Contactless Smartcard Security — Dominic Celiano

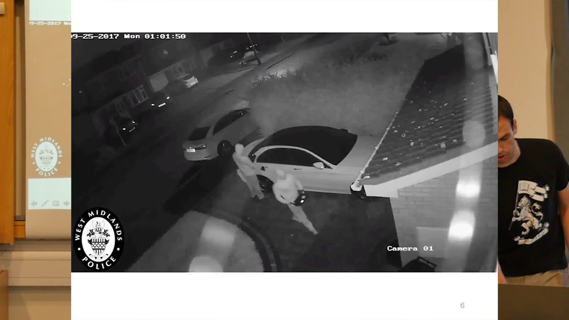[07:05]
but this time I'll actually show the video. This is with a car key. So these attackers are trying to steal, oh, sorry, the video's not on that screen. Let me pull it over. Okay, so these attackers pull up and their goal is to steal this car.